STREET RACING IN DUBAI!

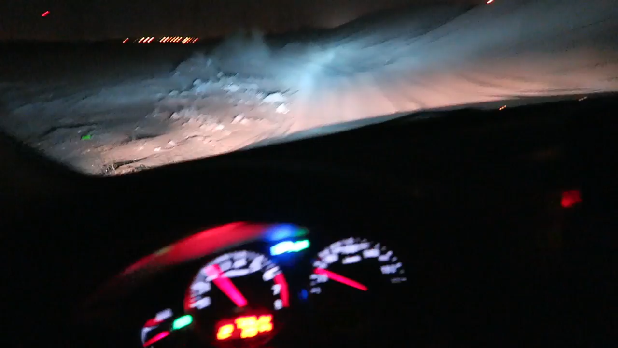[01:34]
Damn, that's pretty deep. Anyway, yeah. So we're meeting Cash and Arad and Barhum at the place. But me and Pungi are going through the desert because, you know, we're rock stars like that, aren't you Pungi? Hey, name. Hey, name. So we've arrived at our meeting spot. This is where we all come. In Kawanij. We just came up this big-ass June.